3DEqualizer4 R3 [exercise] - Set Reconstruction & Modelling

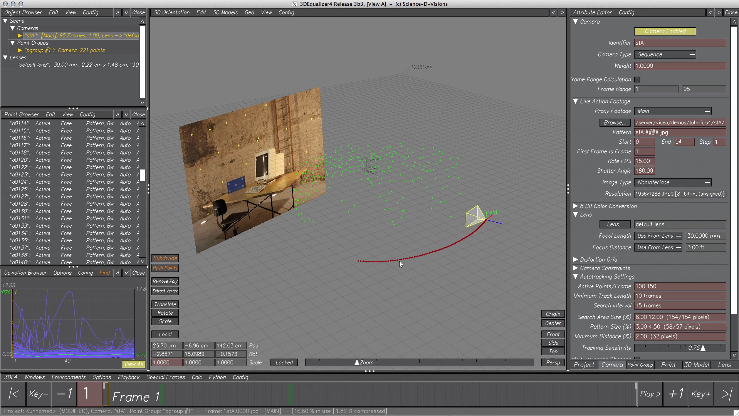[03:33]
We can see the camera path which looks correct as well as the diffuse point cloud. After rotating around this cloud a bit, we can recognize elements of the set, but especially the curved wall seems to be reconstructed quite good.
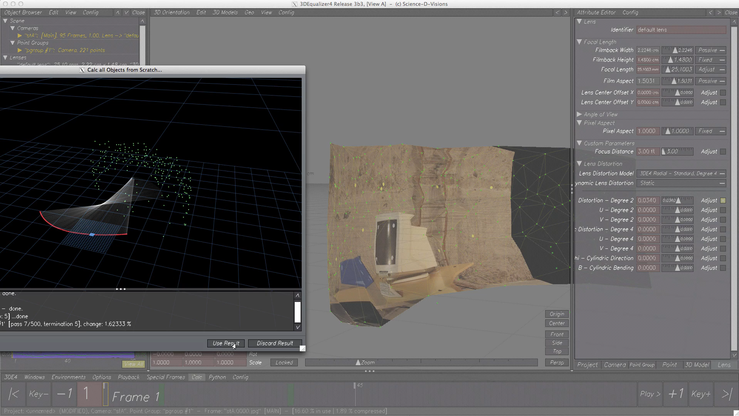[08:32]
And as we can see, 3D points and the mesh were modified after we used the results of the calculation process.
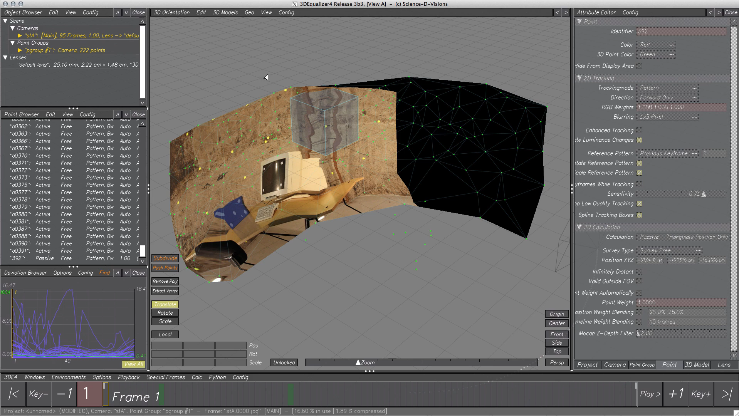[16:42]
So, at first, we should create a 3D model which is similar to the blue box. I think a cube will be a good choice. Next, map footage on the cube to texture it.
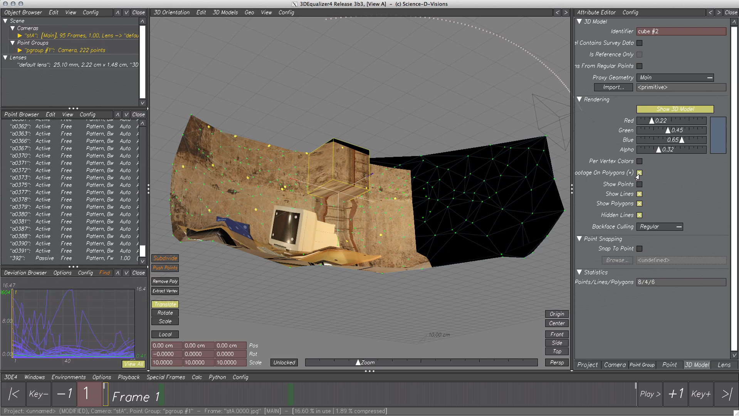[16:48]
Now, we have a cube with web footage in 3D space, but it is obviously positioned very wrong and the size is way too big as well.